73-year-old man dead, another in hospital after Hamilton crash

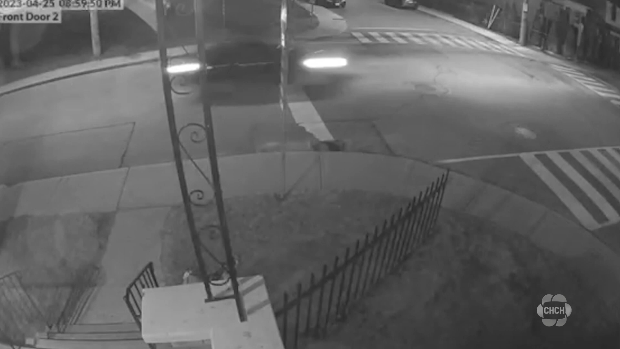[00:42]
Blowing through the stop sign at Colborne and Barton Street West before slamming into another vehicle.
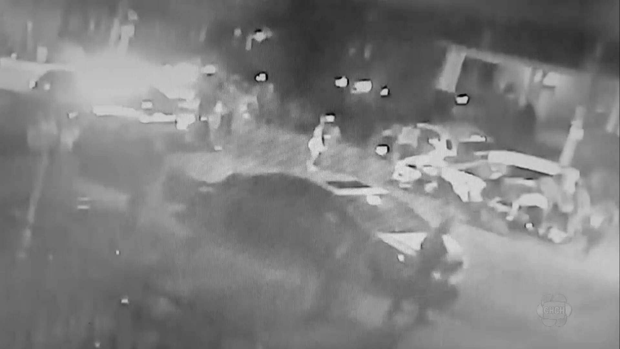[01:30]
They were badly hurt and it was awful.